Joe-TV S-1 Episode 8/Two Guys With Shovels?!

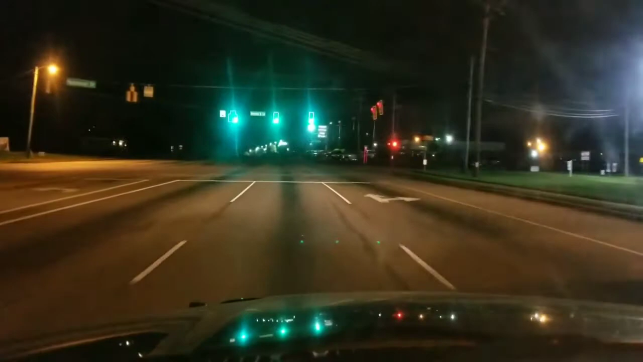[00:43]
Technically it's early in the morning, but it's literally my night. But as you can see, the good thing is no traffic. Now coming to work is a different story. It can be pretty aggravating, but going home is a breeze. And that's the way I would, you know, rather have it. I'd rather it be a breeze going home. That way I can go ahead and get home, you know,